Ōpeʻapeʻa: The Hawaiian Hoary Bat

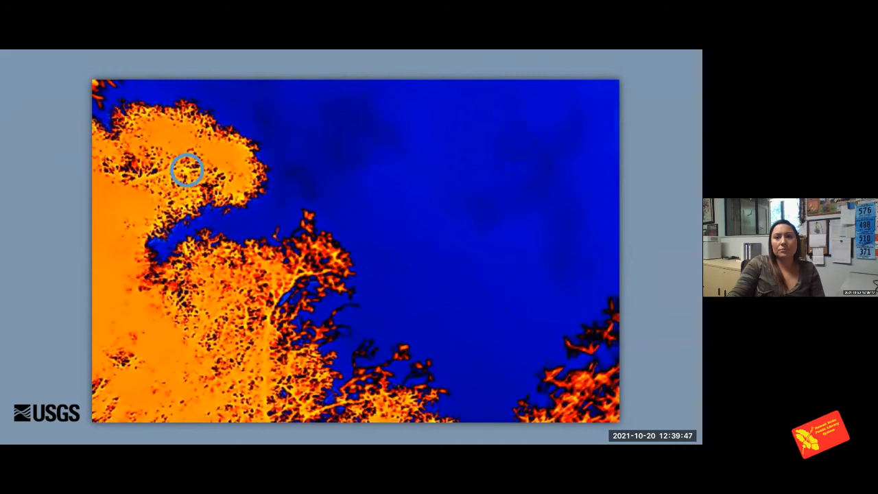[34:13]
And she's gonna do several swoops up to that roost perch area, and finally the pup will emerge and follow.